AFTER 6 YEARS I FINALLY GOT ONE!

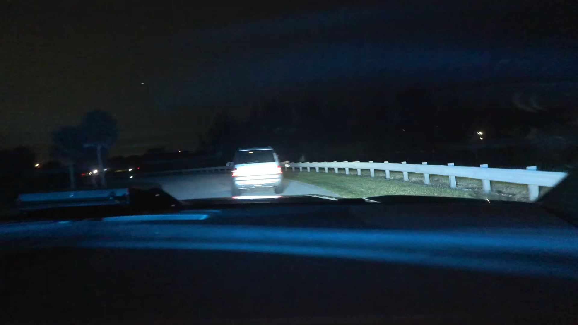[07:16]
Trevor, he's gonna block this left section right here and force him right.
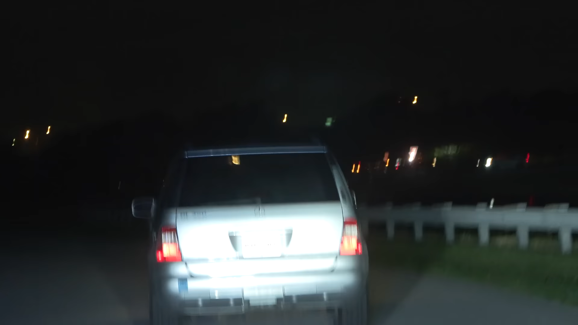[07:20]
You want me to block him or let him roll towards Harvey? Let him roll towards the spike strips, get him towards the spike strips. Yeah, just stay right there.
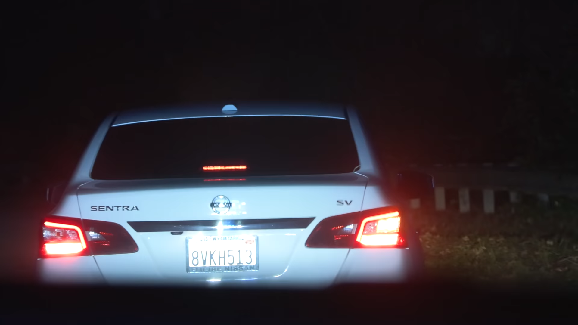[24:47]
Dispatch 420. I'll be out with that vehicle on the west side.
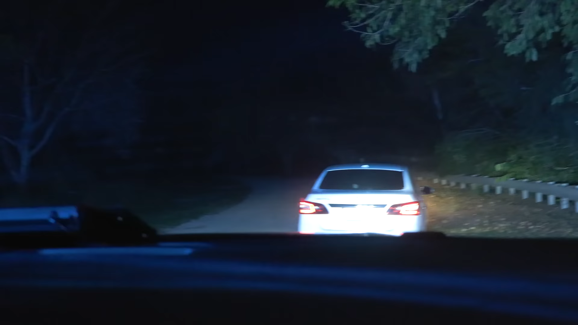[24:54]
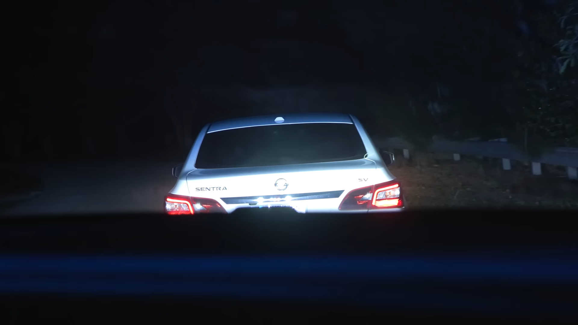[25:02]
Remain in your vehicle. Pull over. Before you get